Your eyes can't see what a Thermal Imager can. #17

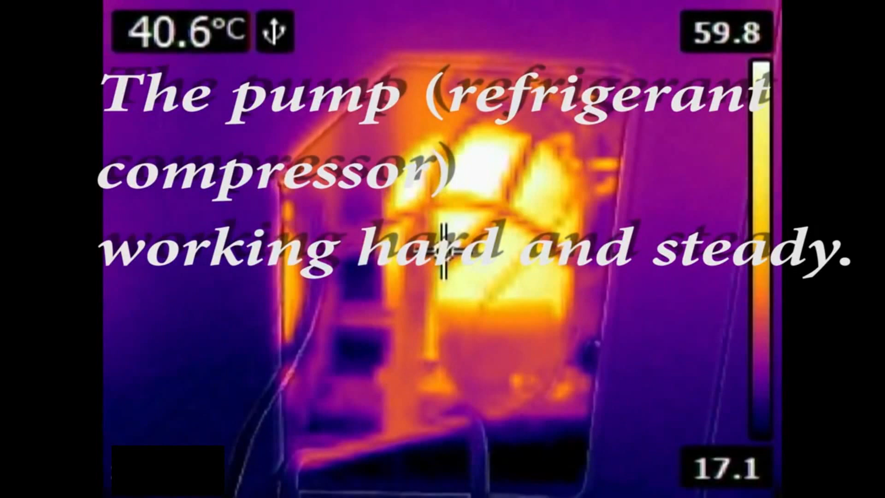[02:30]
On screen: spot 40.6°C
And here you can see the compressor hard at work.
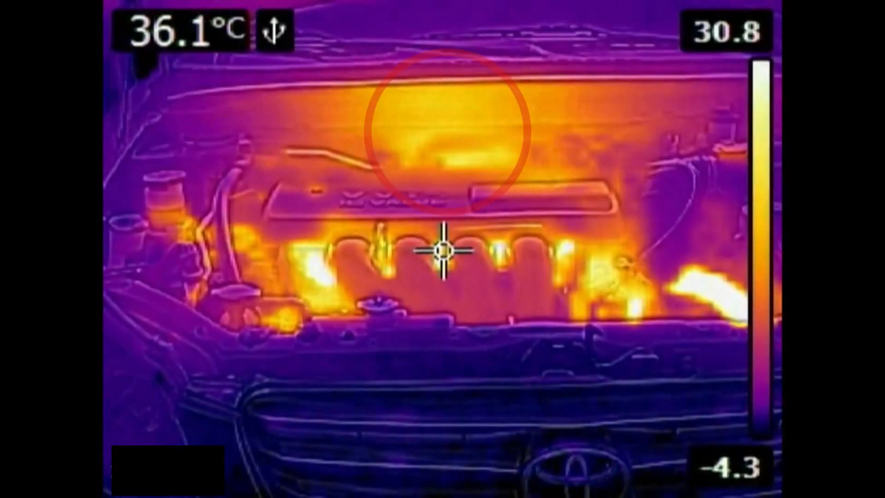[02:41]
On screen: spot 36.1°C
Can you see the reflection of the heat from my exhaust manifold on the firewall? This is one interesting thing I have learned.
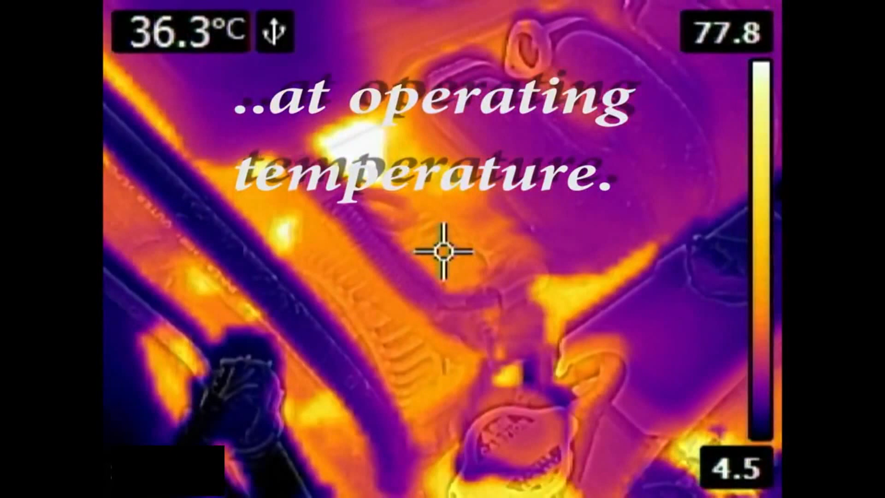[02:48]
On screen: spot 36.3°C
That heat can be reflected by shiny metal surfaces, some painted surfaces and more.
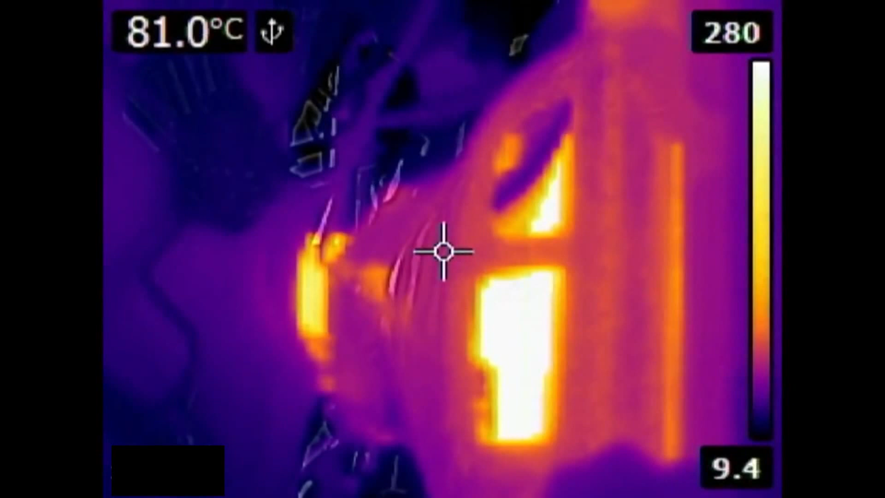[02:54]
On screen: spot 81.0°C
This all has to do with what is called emissivity.
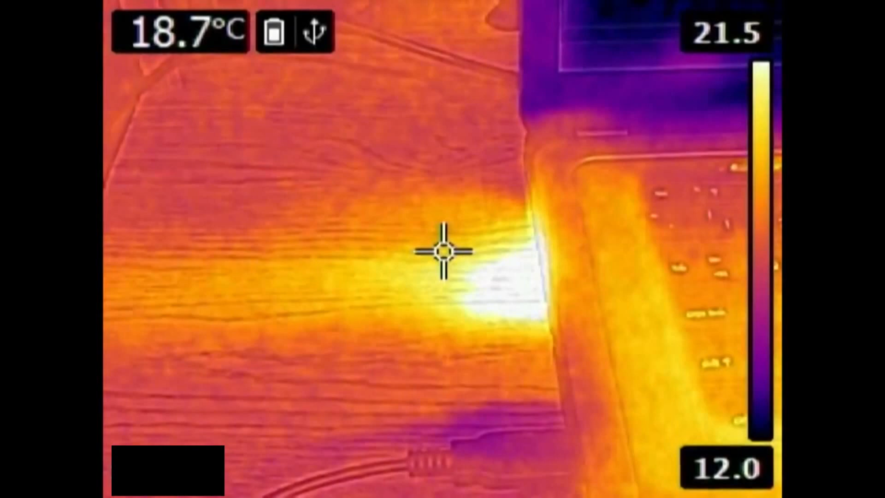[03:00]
On screen: spot 18.7°C
Many people have laptops and they all need to get rid of heat when they're running. Here's the warm air exhaust vent on mine.
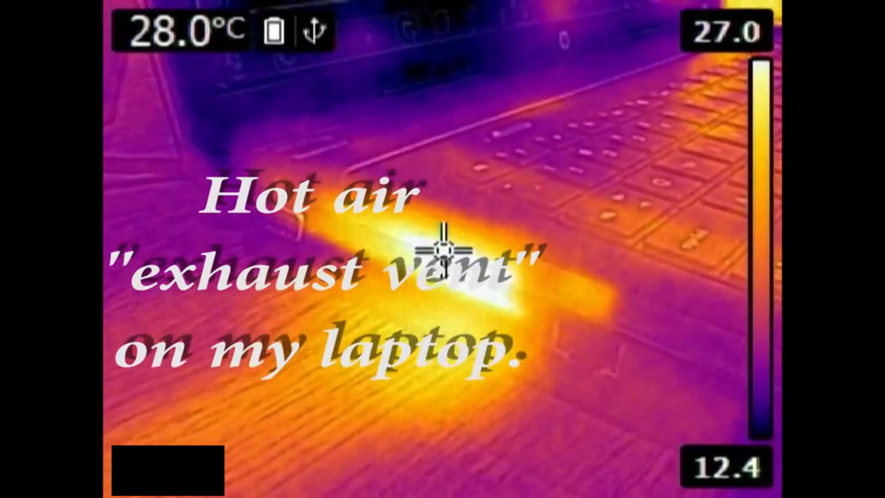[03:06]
On screen: spot 28.0°C
The interesting thing with this sequence is how this camera shows where the hidden heat producing components are,
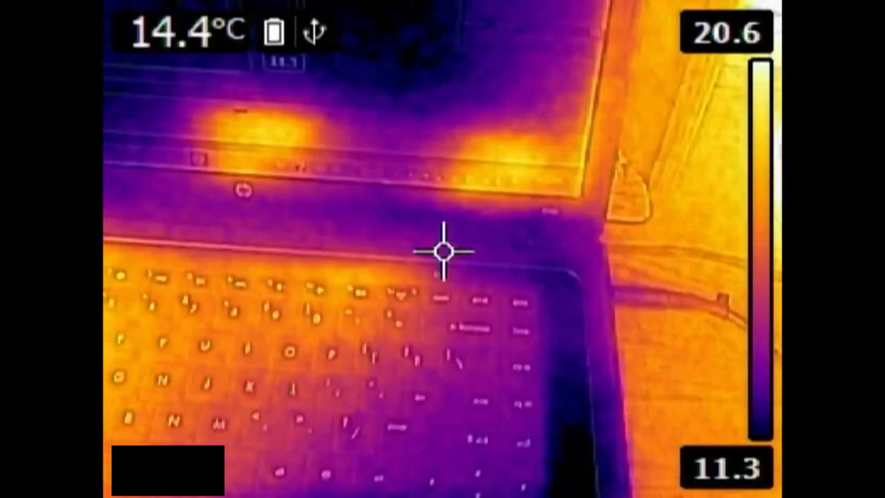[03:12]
On screen: spot 14.4°C
like on this cable modem. 43 Celsius equals 109 Fahrenheit.
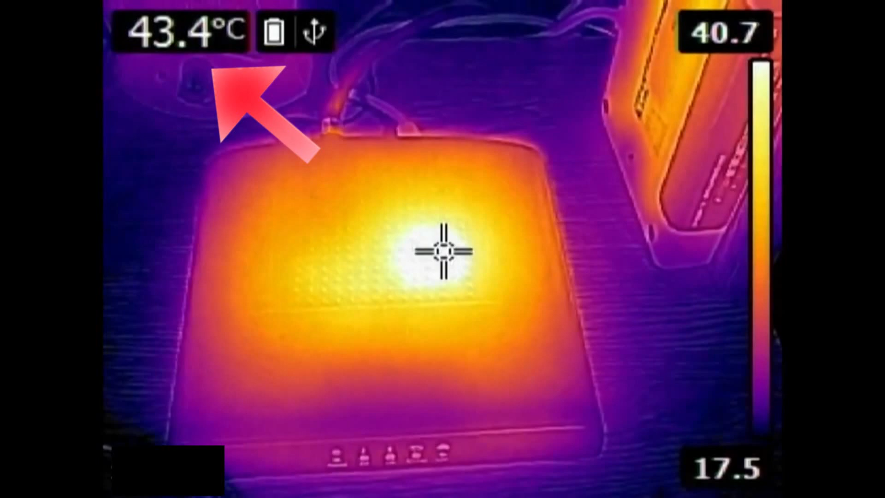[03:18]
On screen: spot 43.4°C
That's pretty hot.
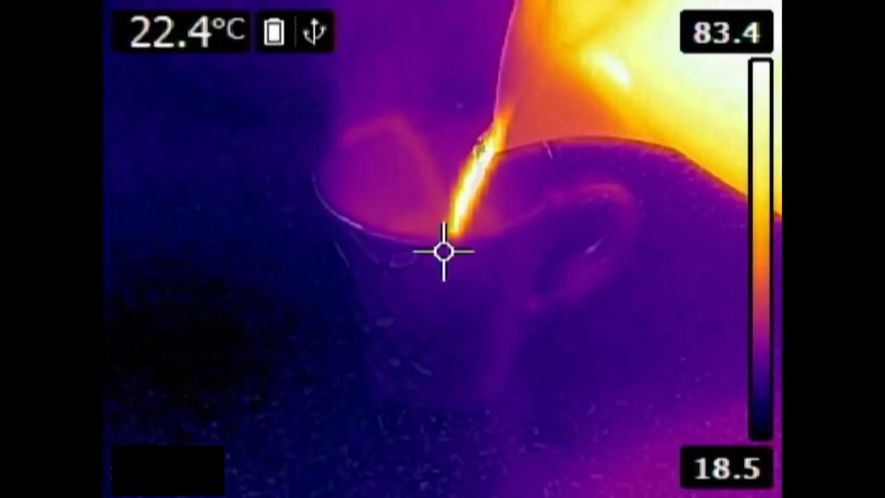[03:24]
On screen: spot 22.4°C
And here I'm pouring a cup of boiling water into a cold mug. Notice the reflection of the heat on the countertop.
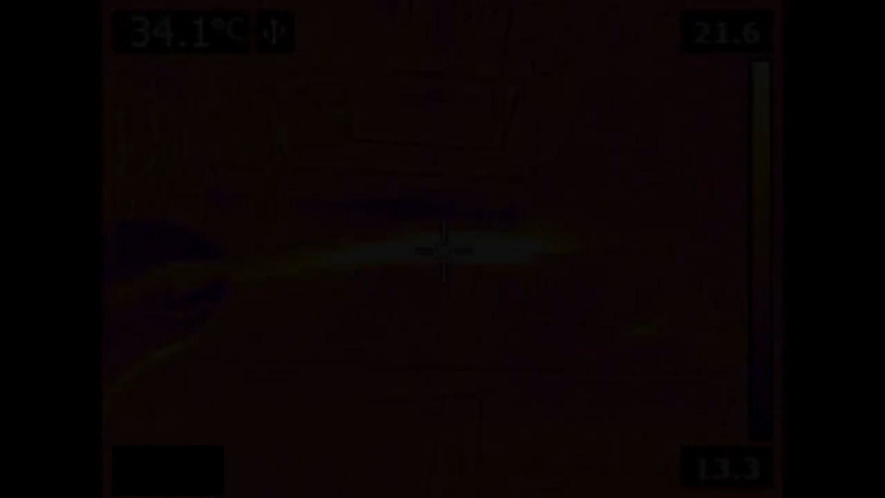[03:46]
On screen: spot 34.1°C
And here I have a time lapse of a Peltier cooler that's powered up. You can see how the heat moves through the fins as they are warmed by the unit. The small aluminum block is getting cooled on the top as well.
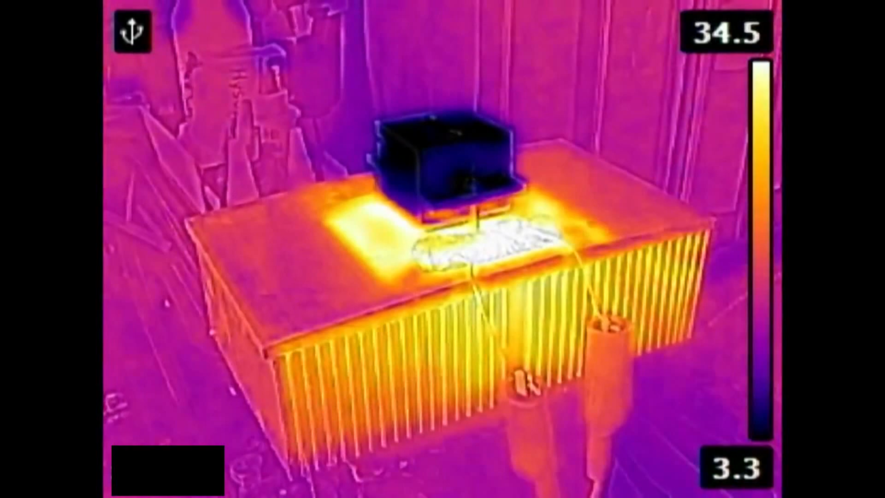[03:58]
Finally, here's a look at a small drill press in action.
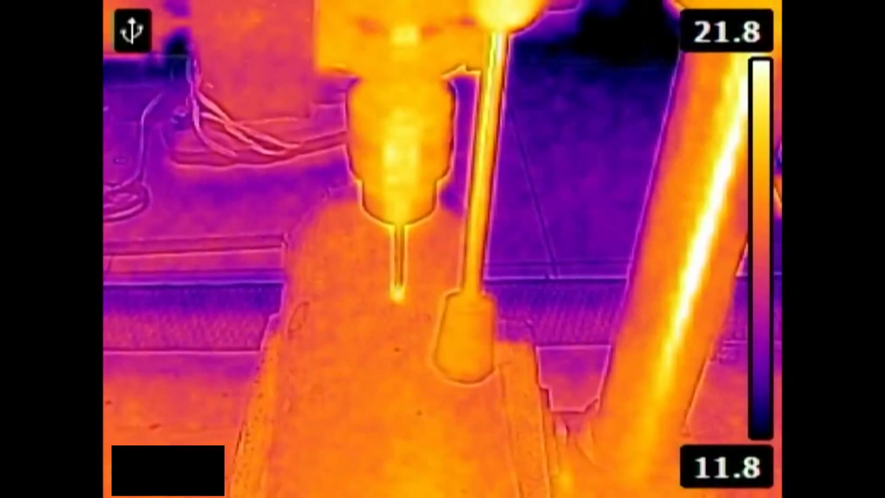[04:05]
I'm drilling into a soft piece of cedar post. There's not much pressure being applied, yet there are still some pretty hot temperatures appearing at the drill bit.
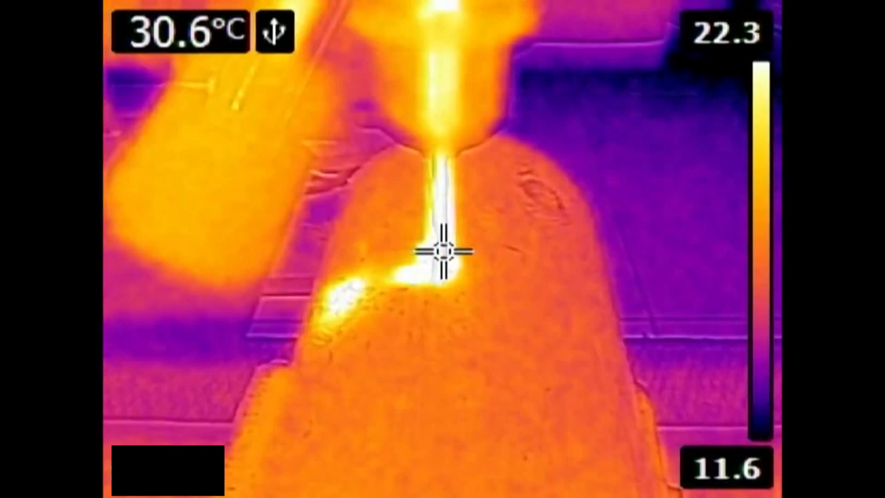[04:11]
On screen: spot 30.6°C
It's no wonder we see steam sometimes when we're drilling into wet wood. I hope you've seen something that you've never seen before here.